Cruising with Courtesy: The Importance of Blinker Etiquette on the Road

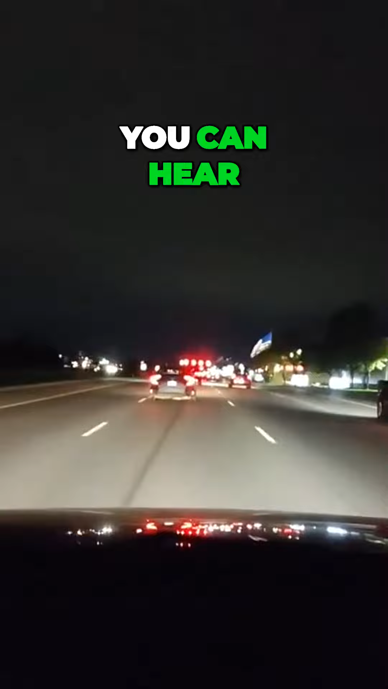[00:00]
You can hear my blinkers. Let me get over one lane to the right. Mirror, turn signal, point spot.
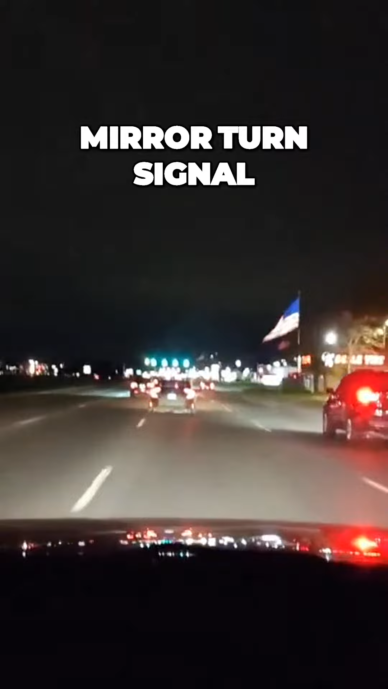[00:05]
Isn't it amazing that you don't see a lot of people. This car is really courteous.
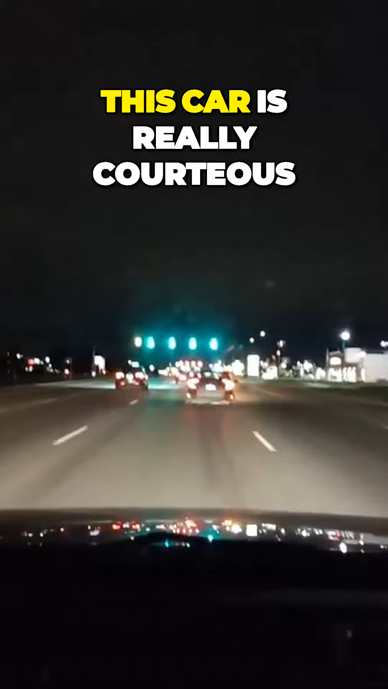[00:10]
I like that. They're using blinkers. I feel safe.
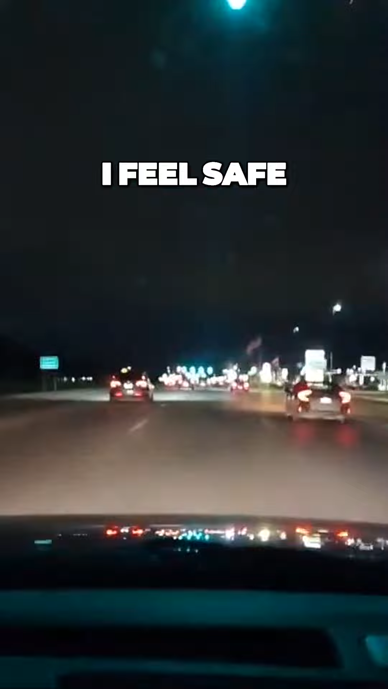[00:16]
That car to the middle left, they're just cutting.
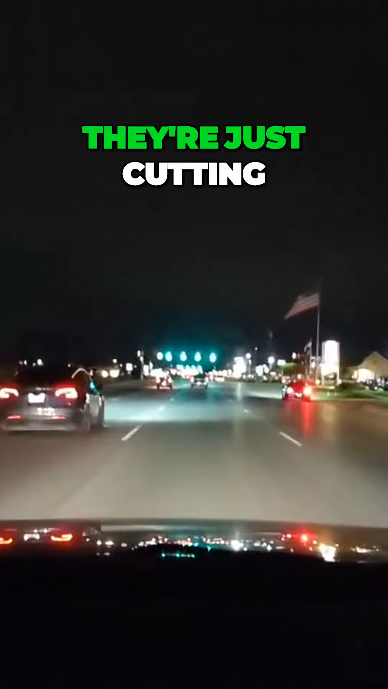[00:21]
Passing a Tesla on the left. Really nice.
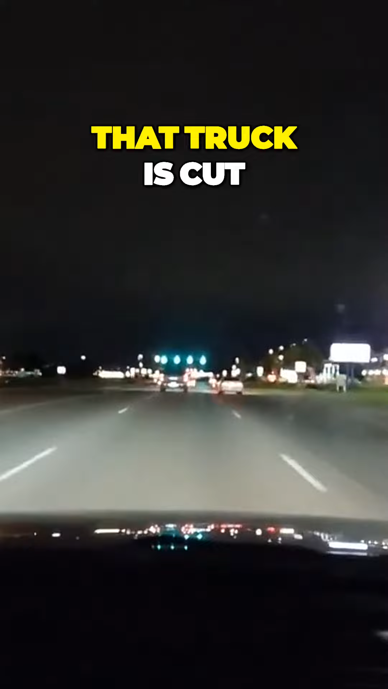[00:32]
That truck is kind of out of the lane too. Sell out about 50. I'm lifting my foot a little bit because I'm creeping up on this car.
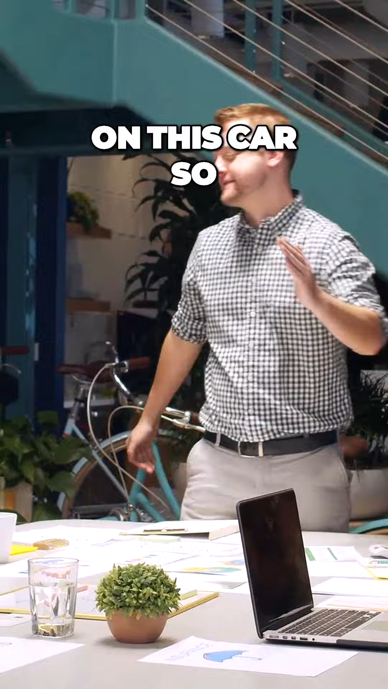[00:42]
So I'm going to keep my space.
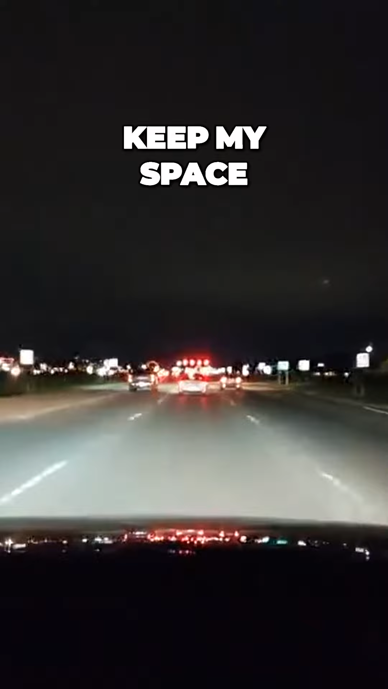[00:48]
The thing I suggest, I suggest you get a dash cam. It can really give you good insight into your driving.
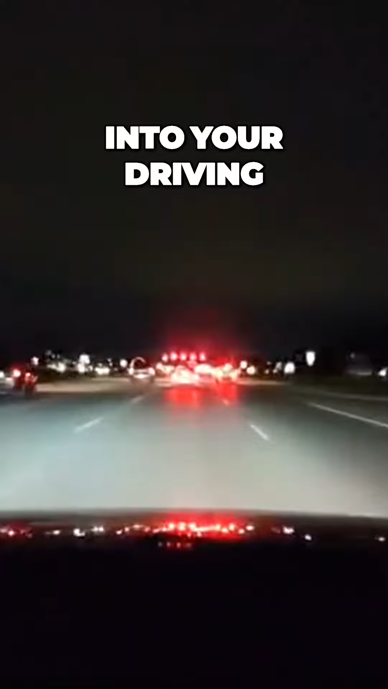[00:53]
You can always show your friends. Now there's a semi truck up here.